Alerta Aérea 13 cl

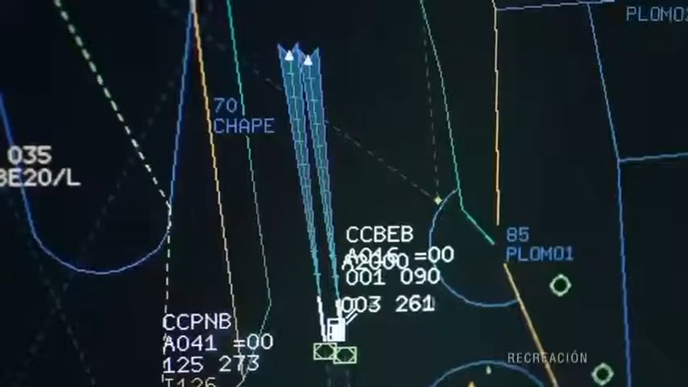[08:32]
Siguiendo las instrucciones del controlador, el Boeing 767 avanza por el asfalto del Arturo Merino Benítez.
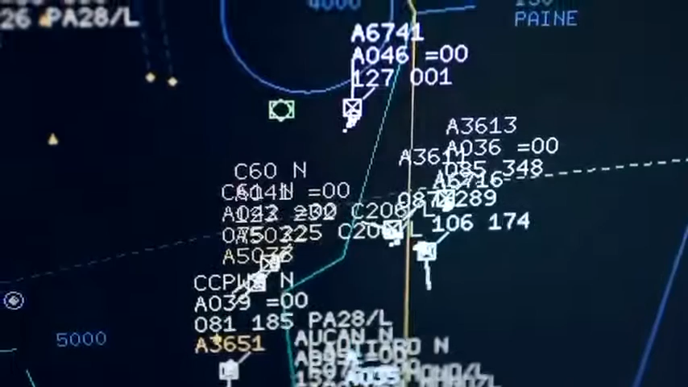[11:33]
Sectores de Control de Tránsito Aéreo le llamamos.
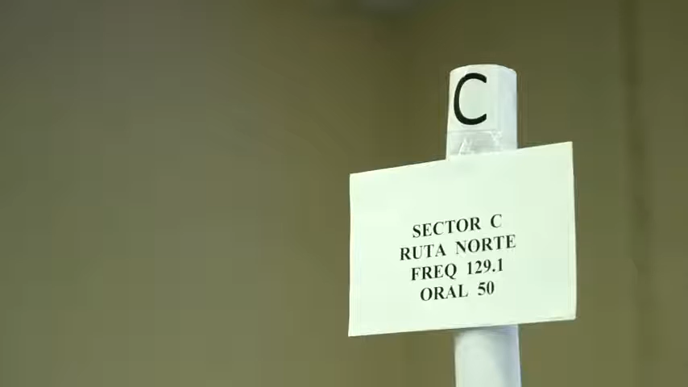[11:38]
Estos sectores, cuando empieza a disminuir la cantidad de tráfico, se refunden.
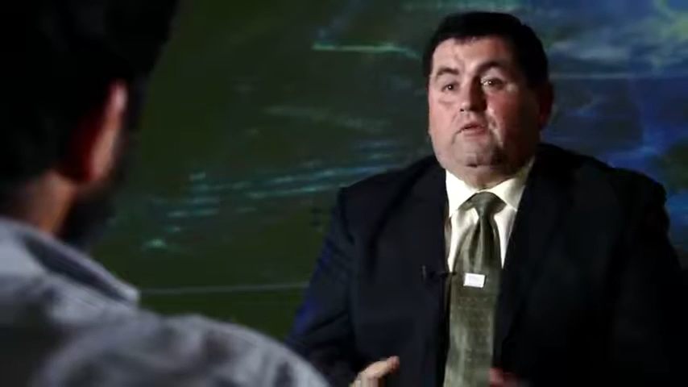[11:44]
Este es precisamente uno de esos casos. El controlador está a cargo de tres áreas de tráfico distintas.
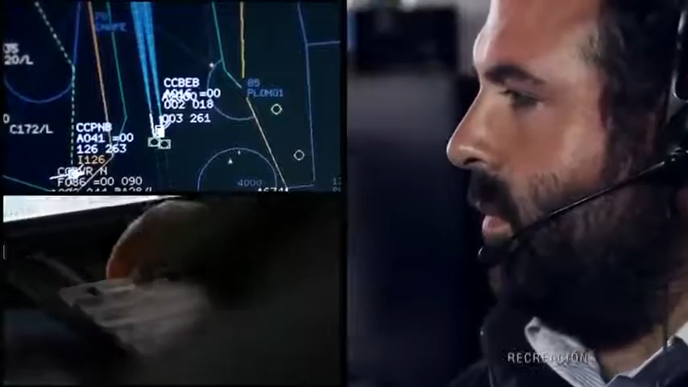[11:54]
Además del Sky 101, debe coordinar otros vuelos que aparecen arriba y abajo de su pantalla.
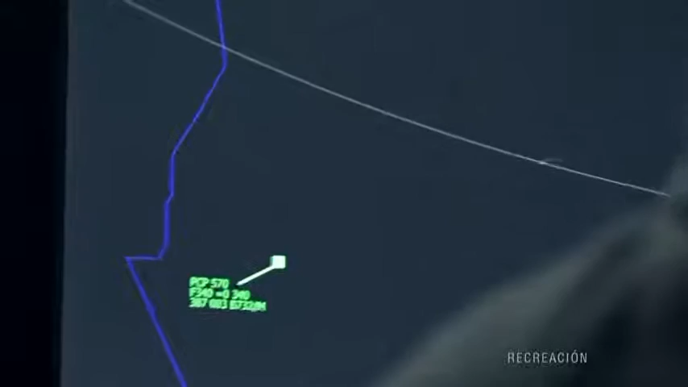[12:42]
Según detalla la investigación, el controlador escucha la advertencia del piloto, pero no reacciona.
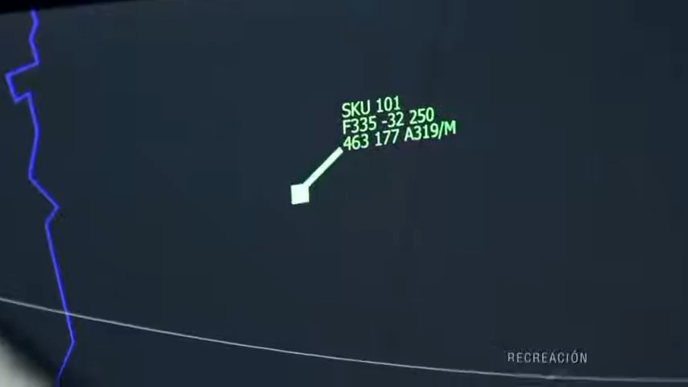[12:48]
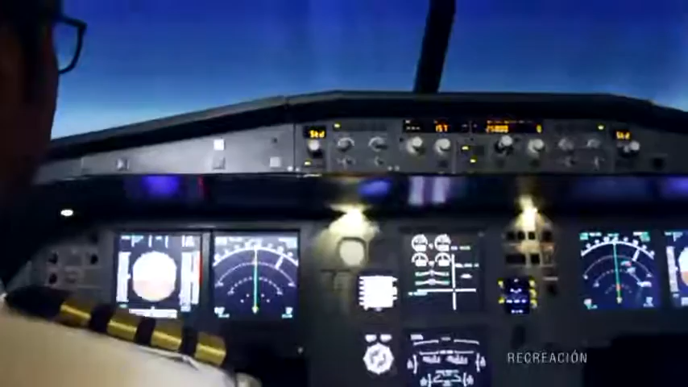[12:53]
El piloto de Sky recibe la alerta de Zuticas. Esta herramienta es obligatoria en Chile y
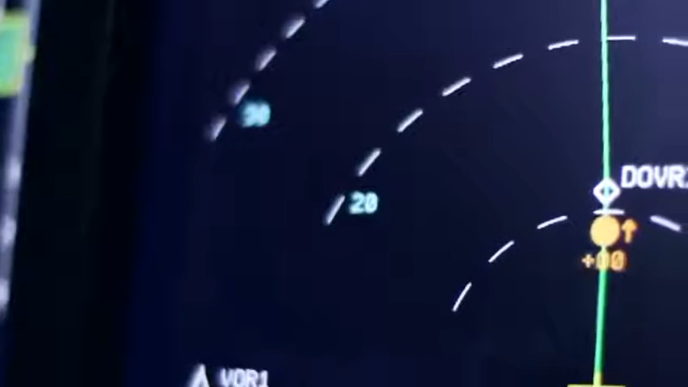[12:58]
funciona como un radar que avisa la presencia de otro avión.
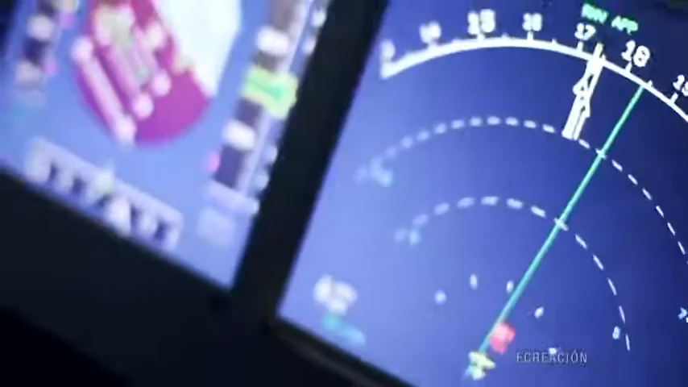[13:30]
Gracias a la acción del piloto de Sky, los aviones se cruzan a 7,7 kilómetros de distancia.